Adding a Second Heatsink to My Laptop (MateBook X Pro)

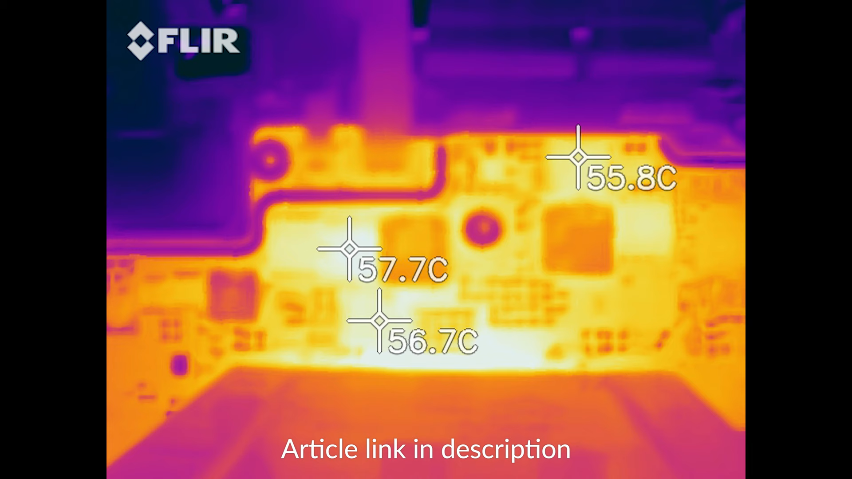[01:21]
Last year, I removed major bottlenecks such as VRM overheating by conducting heat away from those regions.
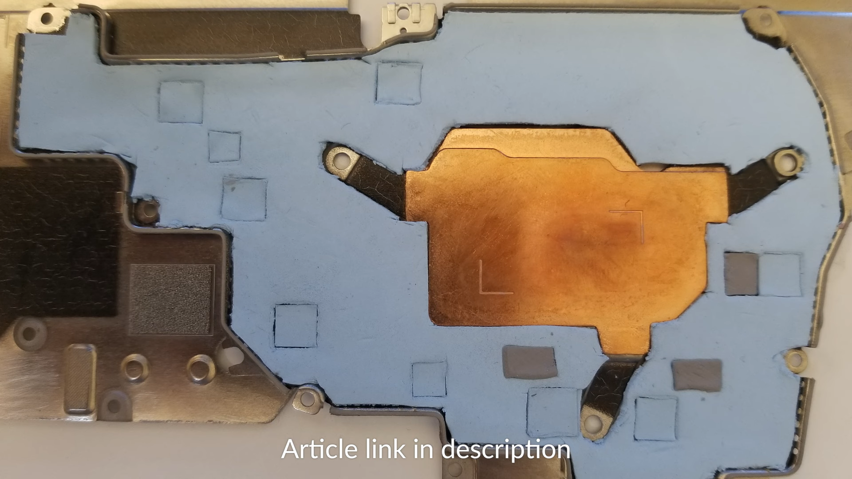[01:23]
This time, we're tackling how the heatsink is fundamentally designed.
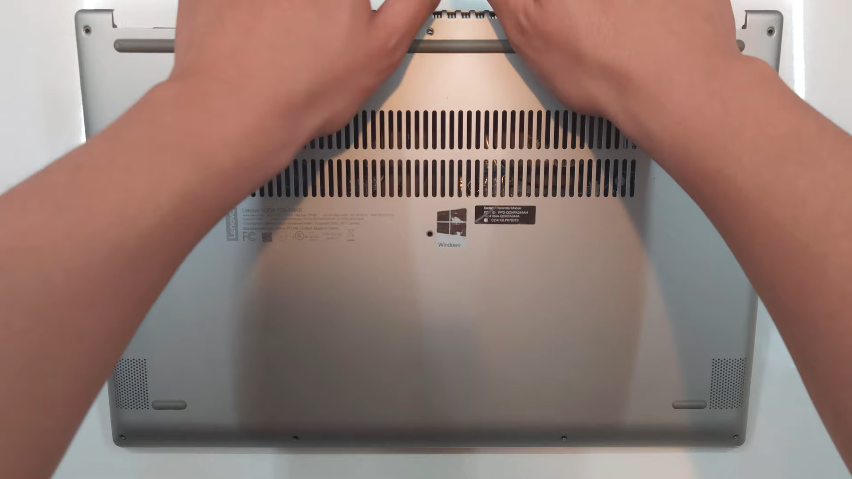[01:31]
In most laptops, like this Lenovo right here,
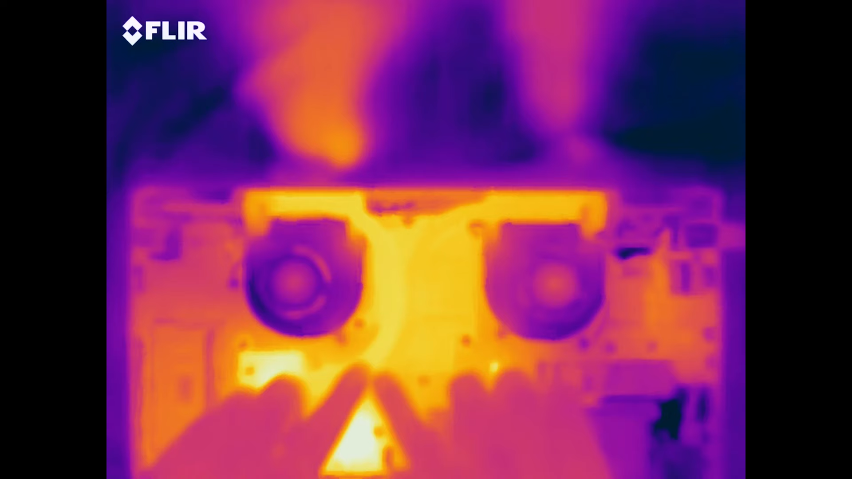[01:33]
heat pipes transfer heat from the processor to a finstack style heatsink. A centrifugal fan pushes air through the finstack.